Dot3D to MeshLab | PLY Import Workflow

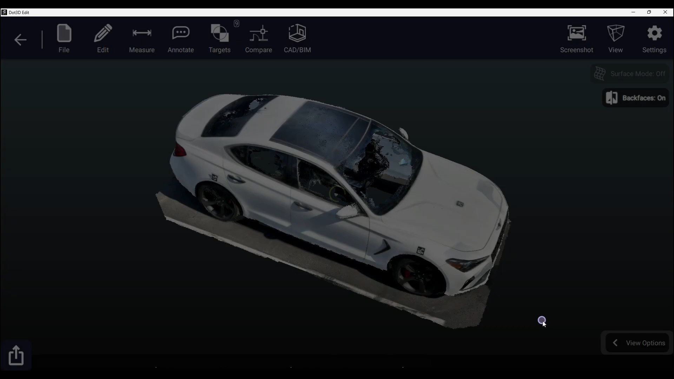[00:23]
scene reconstruction now that you've exported your ply file you can open mesh lab where you just go to
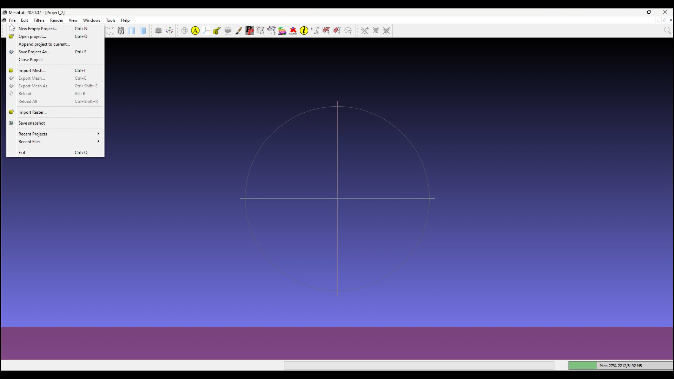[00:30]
file import mesh and select your ply file which will
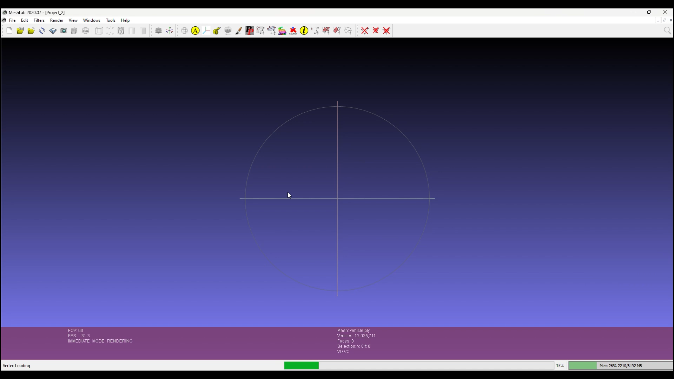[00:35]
open straight up into mesh lab like so now that you're in mesh lab with your dot
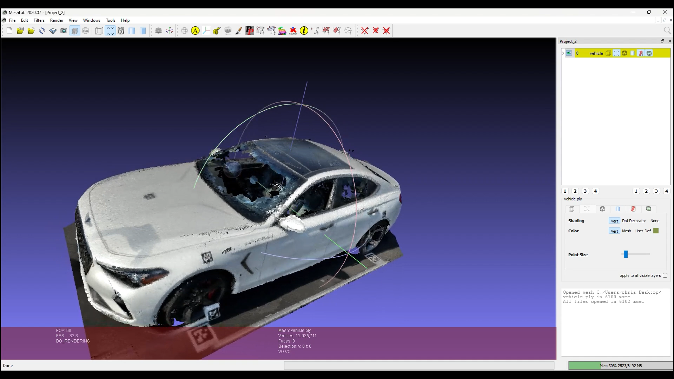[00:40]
3d data you can start meshing here is a quick example navigating
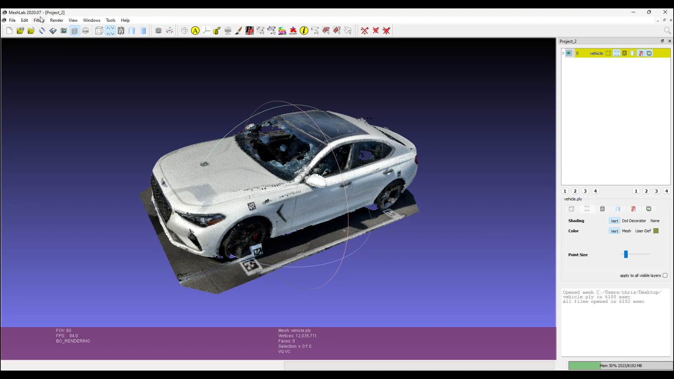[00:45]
to filters remeshing simplification reconstruction
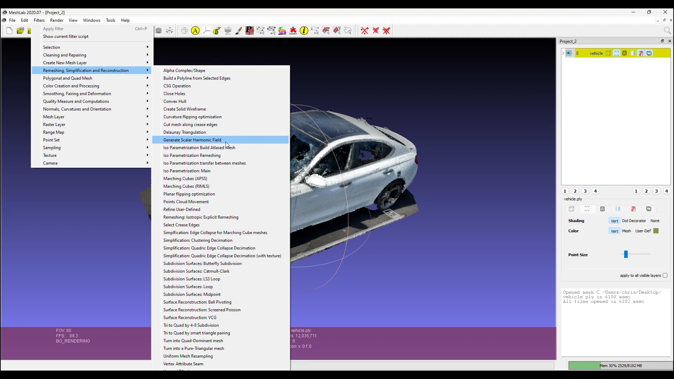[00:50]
surface reconstruction screen poisson we'll try the defaults press apply and take a look at the results
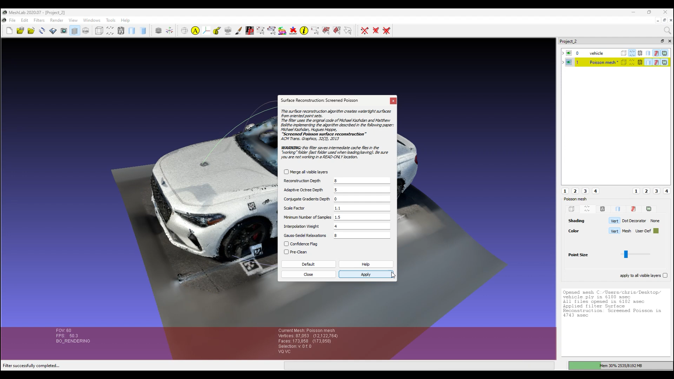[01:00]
of the mesh here in mesh lab by turning off the point cloud and
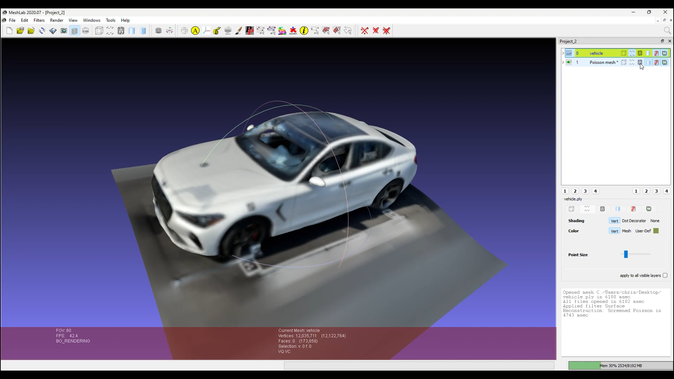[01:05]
on the wire rendering of our triangulated mesh around the vehicle